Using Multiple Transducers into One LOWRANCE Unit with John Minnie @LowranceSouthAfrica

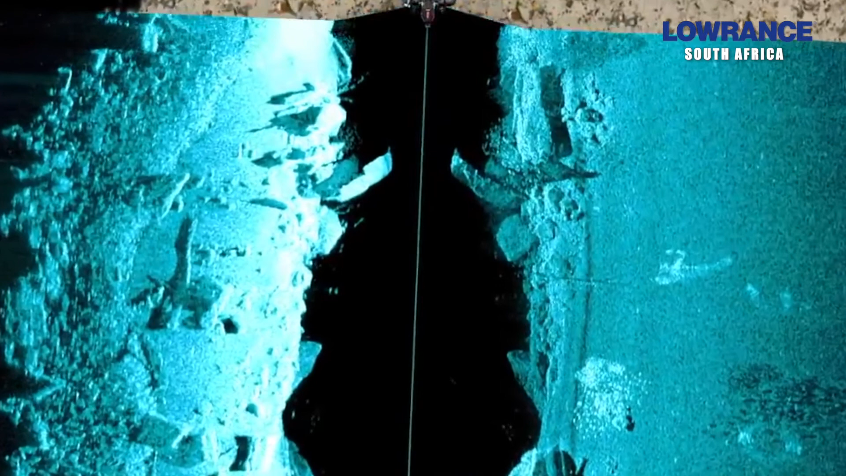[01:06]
the down scan and the 2D sonar but you're concerned about running your motor aground because the transducer, the 3-in-1 is not designed to track bottom. Then you can run a small little PDWBL transducer in the hole to track the bottom while you're going to your fishing spots. And then once you get there you can slow down and then switch over to your 3-in-1 to give you the detail.